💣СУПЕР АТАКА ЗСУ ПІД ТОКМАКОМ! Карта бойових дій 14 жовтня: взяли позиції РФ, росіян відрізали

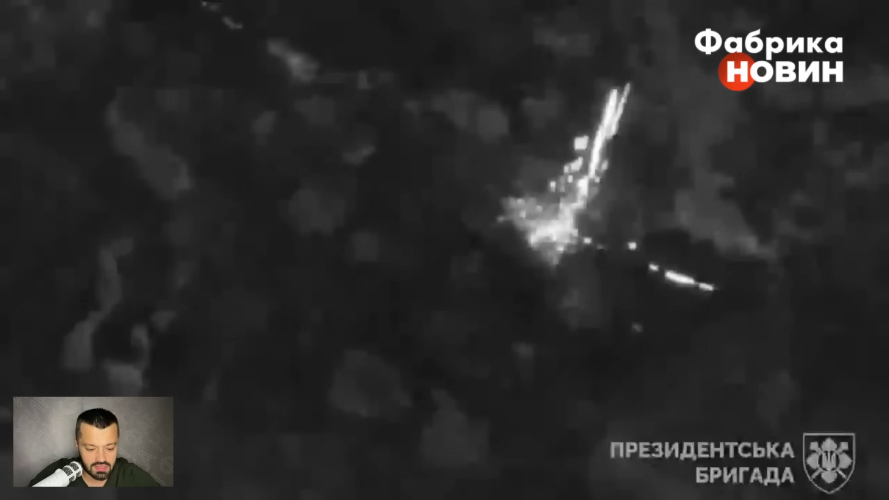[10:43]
як вони знищують вночі з кидами з ударних дронів і з роботою по окупантів різними засобами ураження. По їхній бронетехніці, от вони знищують окупантів.
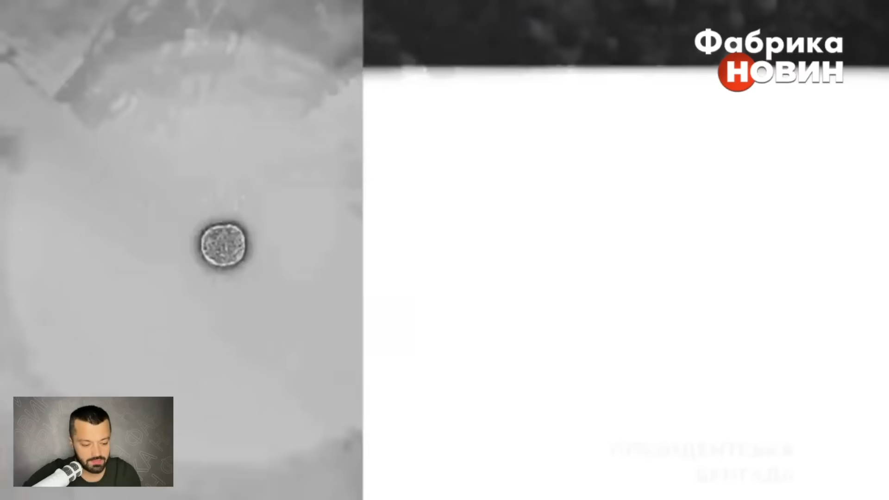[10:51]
Робота номер раз ворожої БМП, яка підірвалася на міні, боєкомплект здетонував.
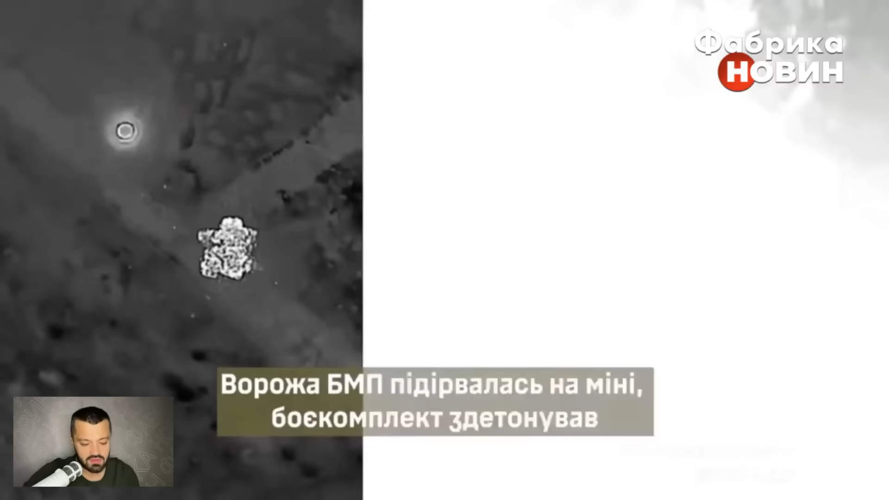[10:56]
Далі буде робота ще
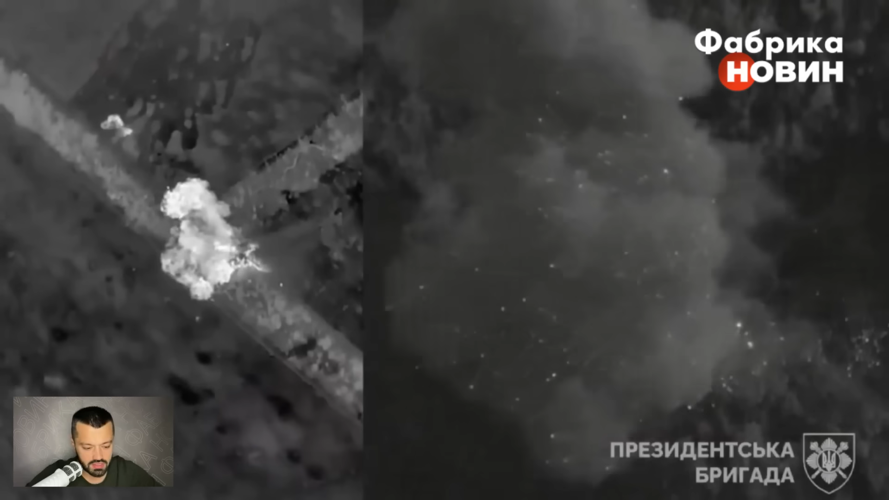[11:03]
по наступній бронетехніці противника. І в підсумку вся оця ворожа атака на Красногорівку, однака вже Мар'їнську, вона буде перервана бійцями президентської бригади.
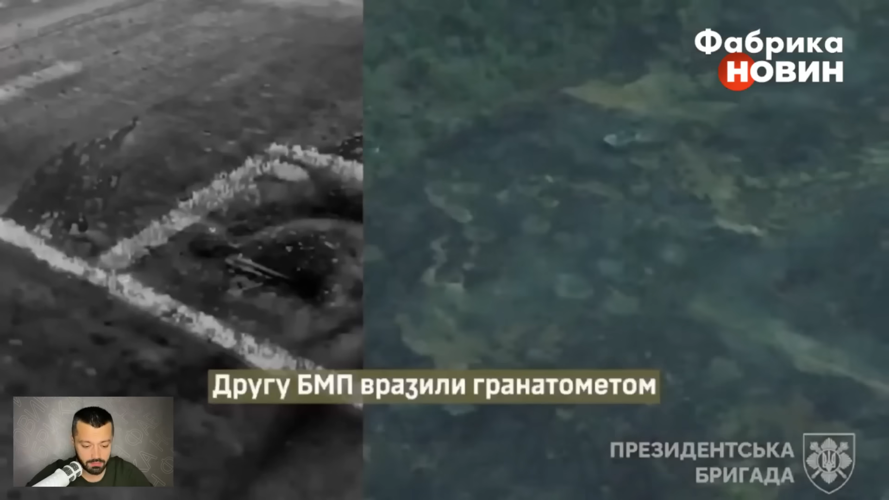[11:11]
Це вже ураження другої БМП гранатометом. Бачите, як воно все ж таки завершується.